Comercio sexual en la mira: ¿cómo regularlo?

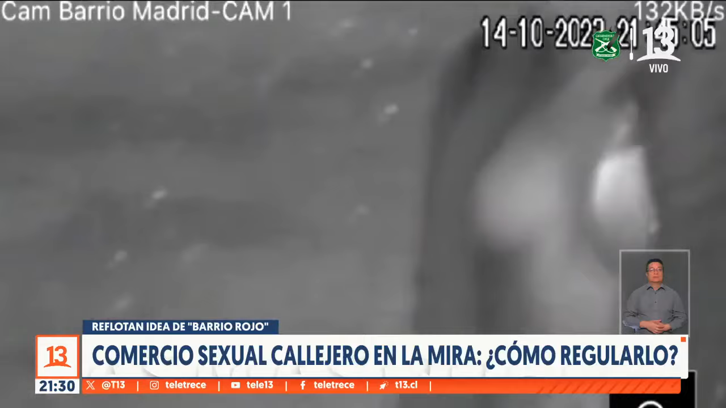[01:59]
Según los vecinos de este barrio, está descontrolado. Lo que más preocupa son estas imágenes, porque ya no solo se trata de la presencia de ellas, también de sujetos que llegan armados a dispararles.